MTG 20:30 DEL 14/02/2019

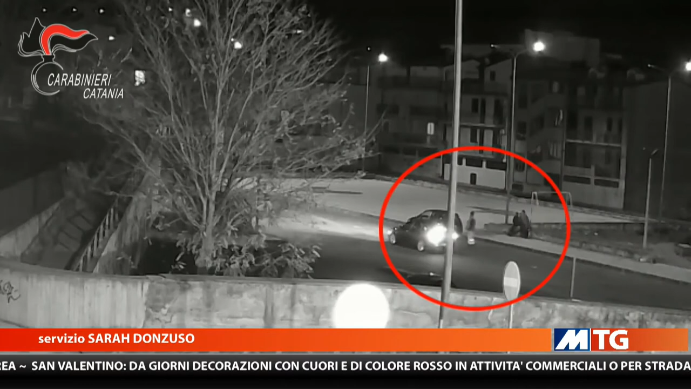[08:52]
L'accuso è il tentato omicidio aggravato commesso in concorso. I fatti risalgono il 29 gennaio, quando un giovane a bordo di un'autovettura ha travolto volontariamente un altro giovane di 21 anni nella piazzetta delle fontane di Paternò. I carabinieri, acquisiti dalla notizia di reato sul delega della procura di Catania, hanno avviato un'attività investigativa volta a ricostruire l'accaduto.
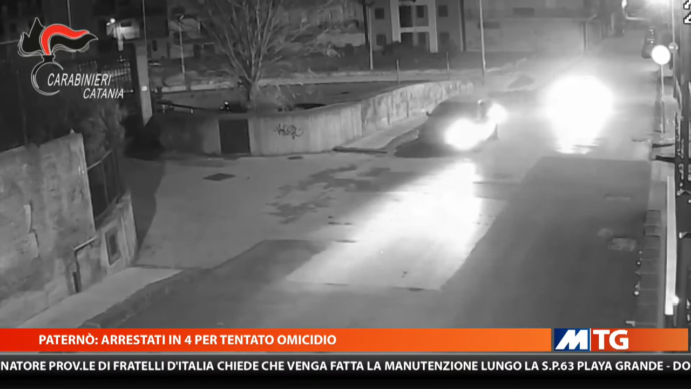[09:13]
Si è appurato come l'insano gesto fosse scaturito da una banale lite, avvenuta qualche ora prima nel parcheggio di un distributore di benzina. È proseguita poi su Facebook tramite applicazione Messenger.
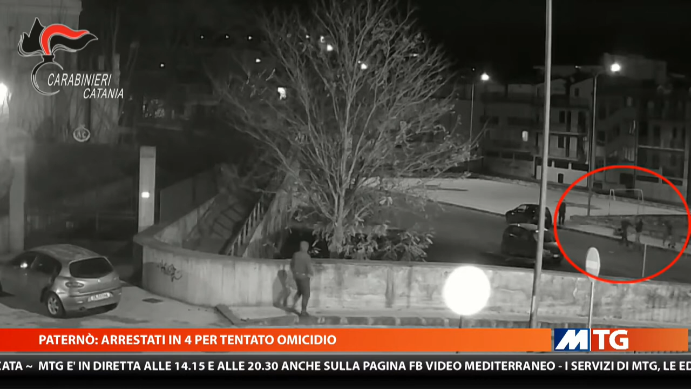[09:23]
Lite generata dal fatto che il 21enne avrebbe guardato la finanzata di un altro giovane. Un affronto mal digerito dal ragazzo, che insieme ai suoi familiari ha organizzato una vera e propria spedizione punitiva. I quattro soggetti dunque si sono recati a bordo di due autovetture diverse presso piazza e le fontane per cercare di investire il giovane ignaro di tutto. Grazie a un sistema di videosorveglianza è stato acquisito un non filmato, che ha permesso di immortalare tutte le fasi alla condotta delittuosa.
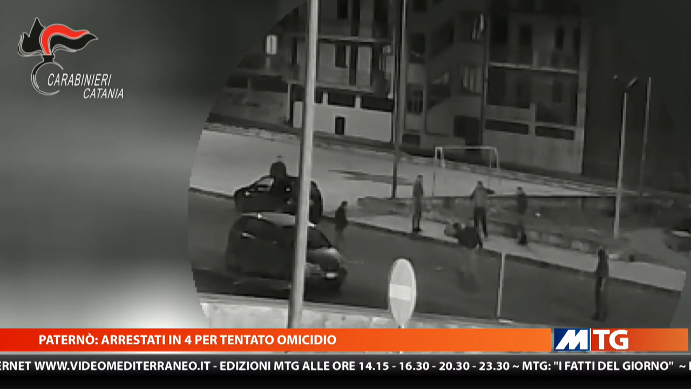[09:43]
In particolare intorno alle 22.30 del 29 gennaio, il giovane è stato travolto intenzionalmente da un'autovettura, un Alfa Romeo 147, con a bordo i due finanzati. Negli stessi momenti giungeva una Fiat Idea con a bordo i familiari e l'aggressore, il padre, il fratello e il cognato,
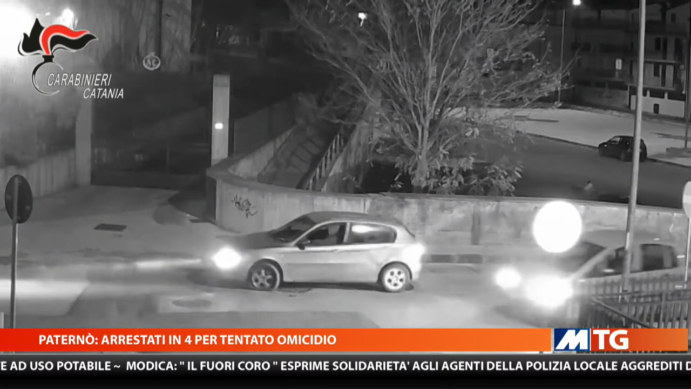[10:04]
i quali scesi al veicolo hanno aggredito fisicamente gli amici del ragazzo e hanno tentato di aggredire nuovamente quest'ultimo, riverso a terra e privo di sensi. Dopo pochi istanti i soggetti si sono dati alla fuga.